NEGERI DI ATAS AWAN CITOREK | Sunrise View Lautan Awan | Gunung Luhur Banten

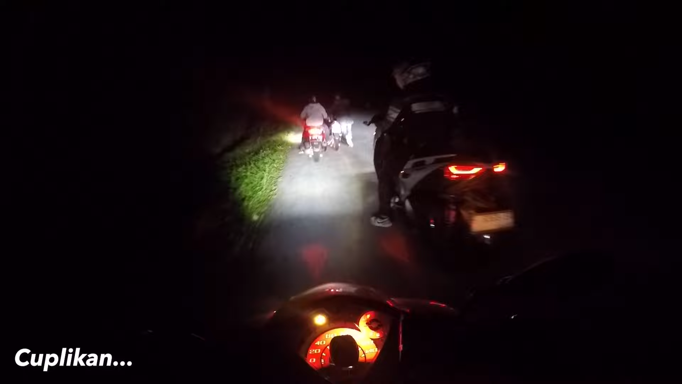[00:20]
ya namanya juga touring teman-teman ya teman-teman bisa lihat ya kawannya ya kacau kayak begini touring ke Citorek ini dia doang nih
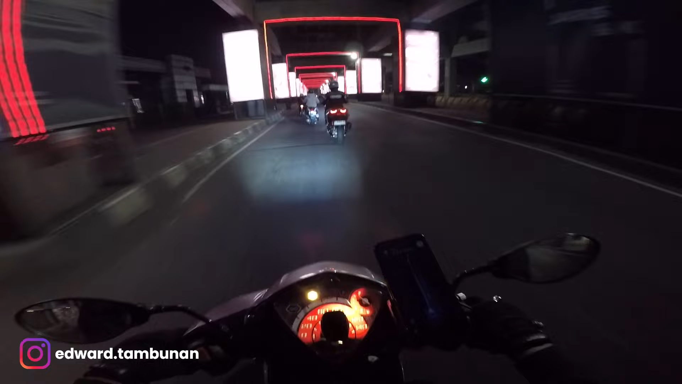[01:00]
touring ke Citorek ya negeri di atas awan ya Citorek Banten nih gua sama temen-temen ya tuh di depan ada Alfa naik X-Max Joshua yang yang berikut ke gua Sawarna ya naik N-Max sama Charlie sama Yudi tuh naik Mio tuh ada di depan tuh ini sekarang kita menuju ke Lebak Bulus nih ya sekarang jam jam 2 teman-teman
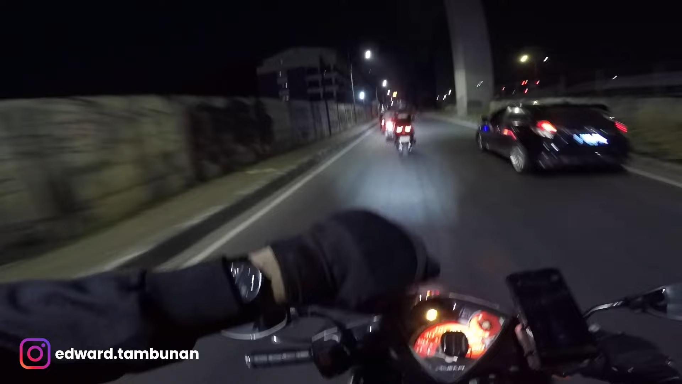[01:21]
estimasi di Maps nih ke Gunung Luhurin ini 3 jam 15 menit ya perkiranya mungkin nyampe-nyampe di sana nanti subuh lah jam-jam 5 atau jam setengah 6 ya oke gimana keseruannya tetap saksi terus teman-teman
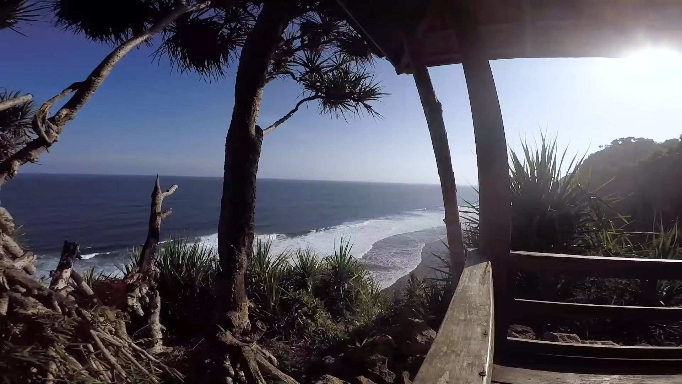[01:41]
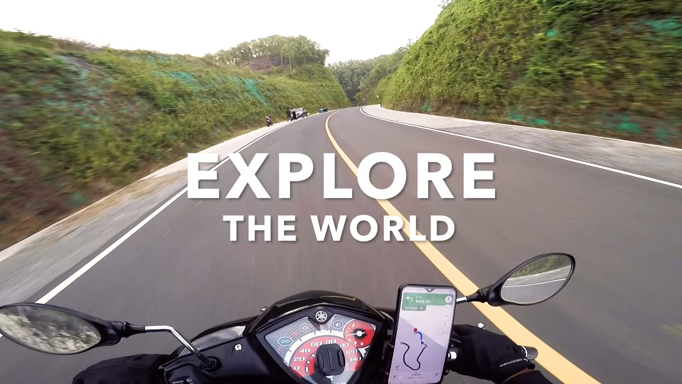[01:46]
nah temen-temen kita udah di daerah wind ya
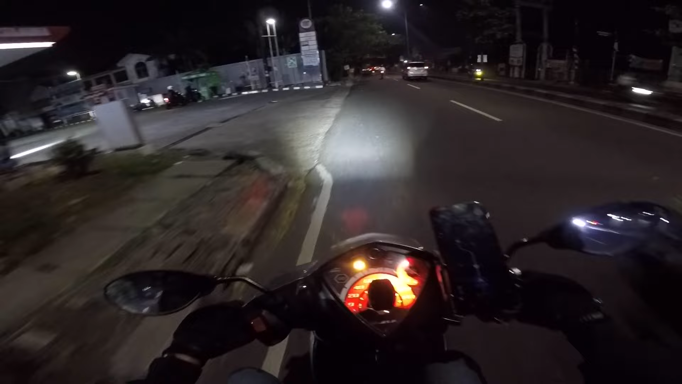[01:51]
si Joshua belum isi bensin dia jadi kita berhenti dulu nih
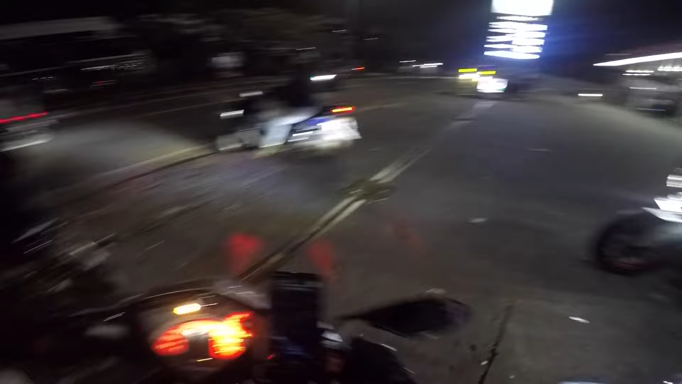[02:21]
oke ini kita sekarang udah di daerah Pamulang nih temen-temen yang di depan sih Charlie sama Yudi nih sama Joshua si Alfa ada di belakang gua kita pokoknya mau ngejar sunrace nih ya semoga sih keburu dan semoga cuacanya bagus teman-teman
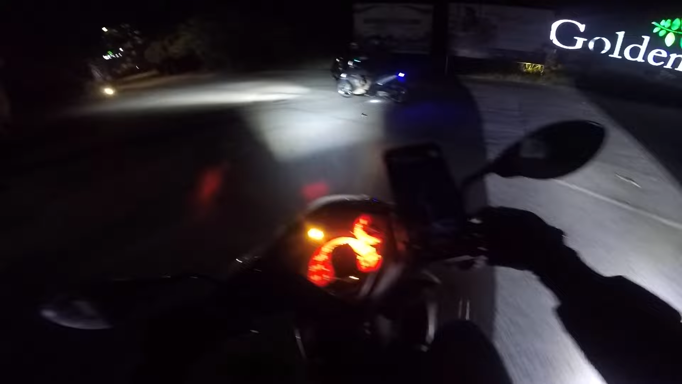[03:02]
lewat jalan komplek itu temen-temen
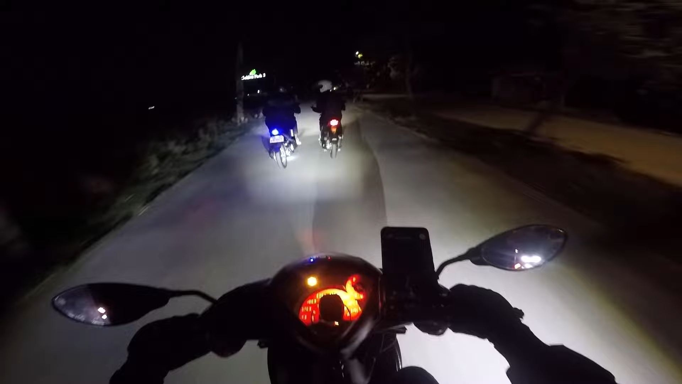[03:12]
dah masuk perumahan ya masih nggak ada yang jaga dimaksikan lewat sini nih apa salah ya dimaksin lewat sini diarahinnya ya
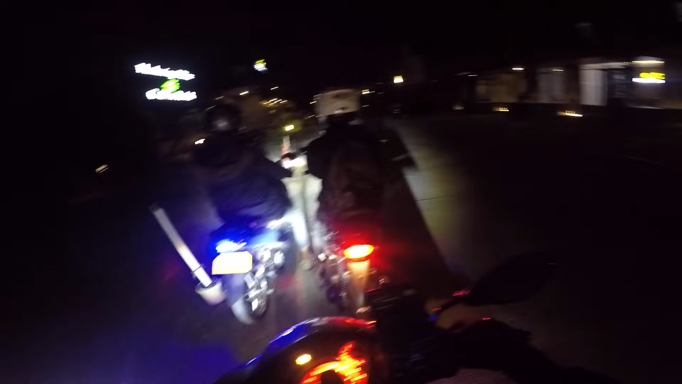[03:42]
tapi ini bener di maps gimana ha muter
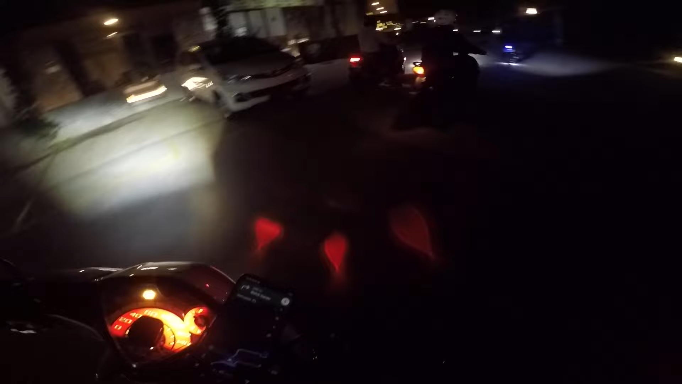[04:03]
bener salah dong temen-temen semalam masuk komplek nah kita keluar lagi nih kayaknya sini-sini ada aja ya habis tadi di maps itu ini ya bener-bener ngarahnya tuh komplek itu gitu ini tadi gue bingung kok jadi masuk komplek
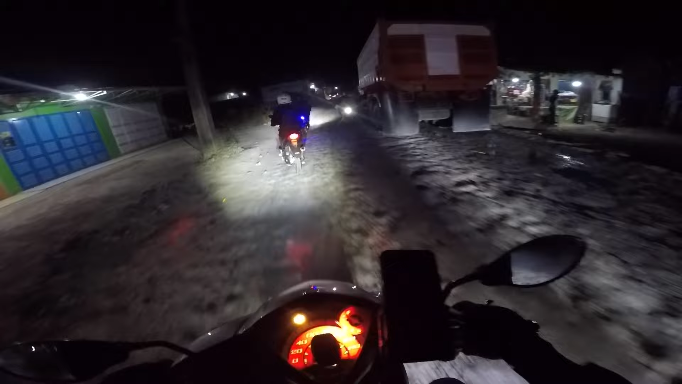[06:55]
ya gua ikutin dulu nih jalan ya semoga sih nggak panjang banget ya jalan kayak gini nih aduh yang siapa sih nih
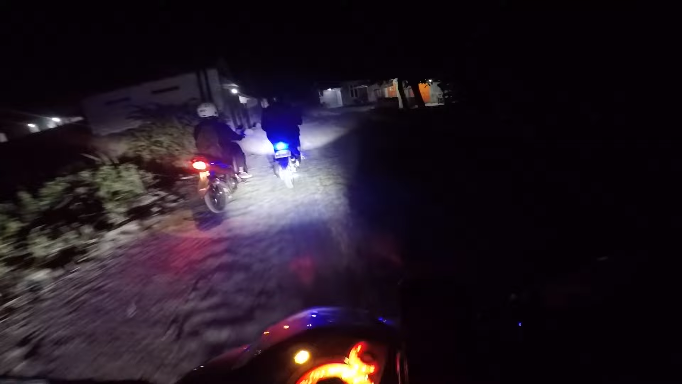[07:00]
seksa motor gak kita bikin kotor juga temen-temen kalau ada beberapa ada yang becek-becek juga nih jalan ini wah ini parah sih temen-temen nggak kelar-kelar nih tuh gitu tuh cor-coran ya bisa bolong-bolong begitu ya tuh di tengah-tengah hancur kayak gitu kita di tadi naik motor kiri kanan-kiri kanan karena jalannya kayak gitu temen-temen
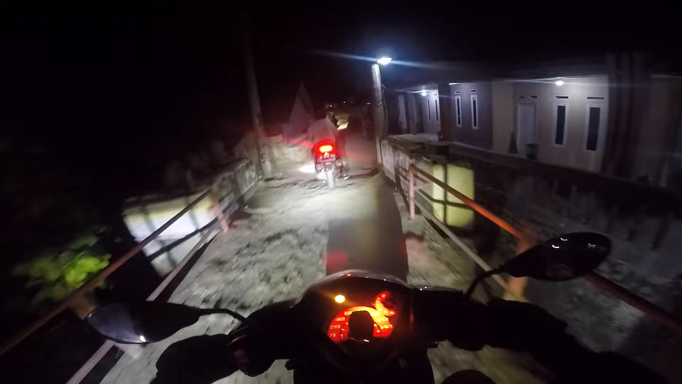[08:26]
gua nggak tau daerah mana nih ini kayak sih jalannya bisa cuma untuk motor doang sih mobil nggak bisa masuk nih
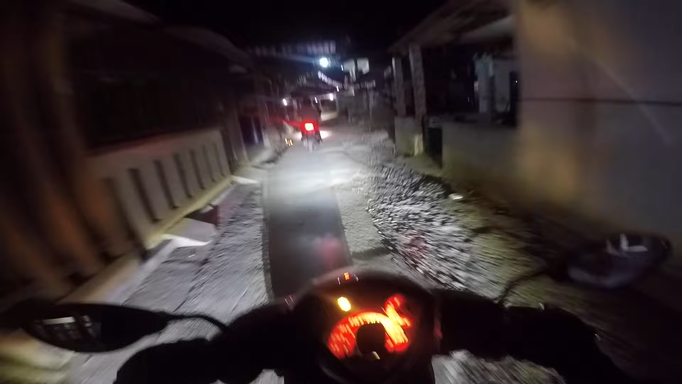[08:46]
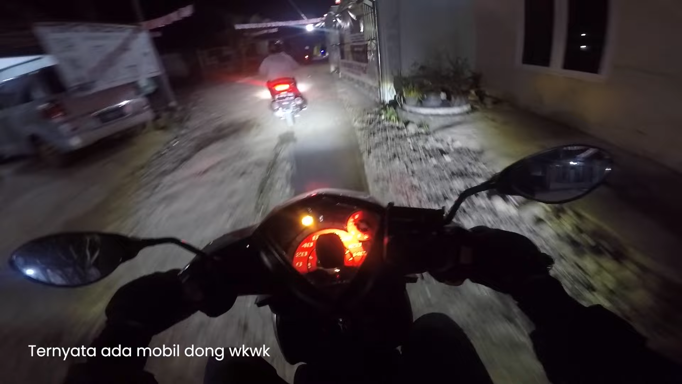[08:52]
temen-temen jalan hancur-hancur lagi nih bisa kacau ini waduh
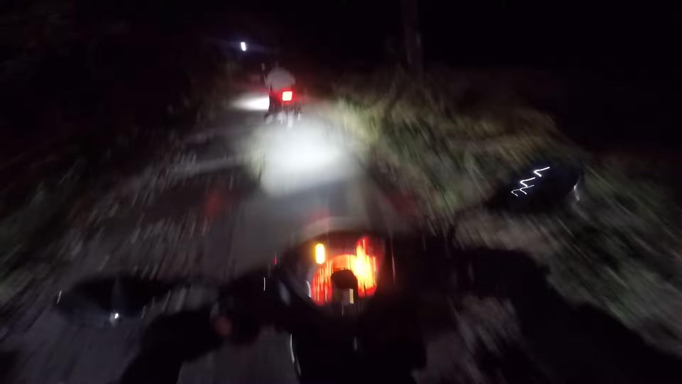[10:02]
nah kita pelan-pelan aja deh itu nggak tau ya kiri-kanan gitu kayak apa ya perkebunan gitu temen-temen terjadi bener-bener ada penerangan gelap banget
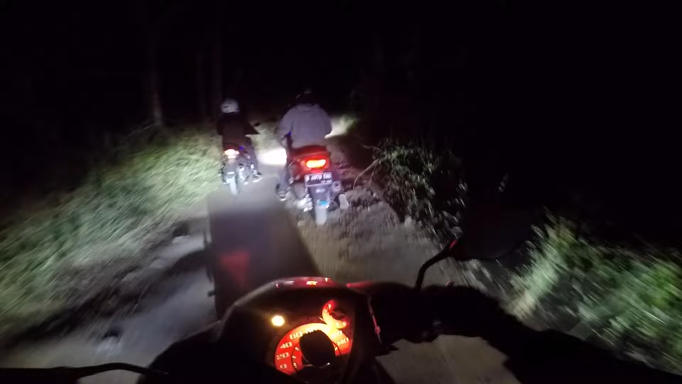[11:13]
jam segini lewat sini temen-temen nih kepon-kepon bener-bener berpertualang kita nih gue sih nggak tau ya ntar keluarnya di jalan mana nih soalnya waktu itu gue ke gunung luur tuh nggak lewat jalan-jalan kayak gini nih ini gue baru ini juga nih tau jalan ini bener-bener kiri-kanan tuh kebun-kebun gitu tuh pohon-pohon pisang
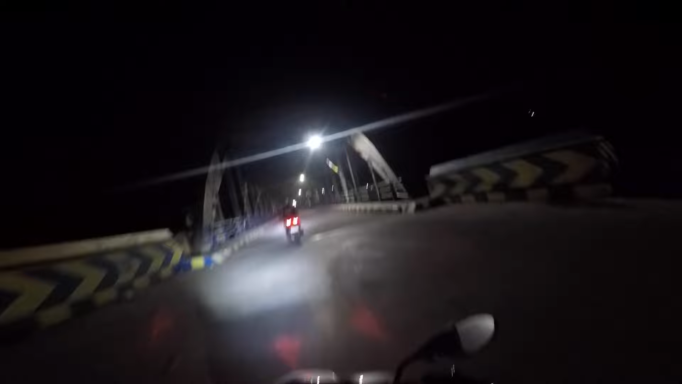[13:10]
nah kita udah lewatin jembatan ini nih temen-temen ya si berang ini kita sekitar 45 menit lah sampai ya
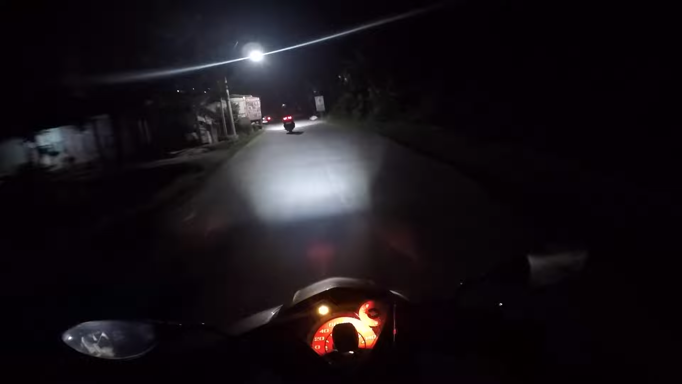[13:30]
ini jalannya nanjak-nanjak cuman belum seberapa temen-temen sekarang pas mau nyampe gunung luur itu lebih ini lagi ya lebih parah tuh curah banget kayak di ketanjakan ini dicilir tuh ya bentar kita lihat ya temen-temen kayak gimana ya kita ada tadi apa nyari pompesin eceran cuman yang nyari yang jual pertamak belum nemu-nemu nih temen-temen rata-rata pada jual pertalip disini ya terus Charlie juga mau isi bensin tuh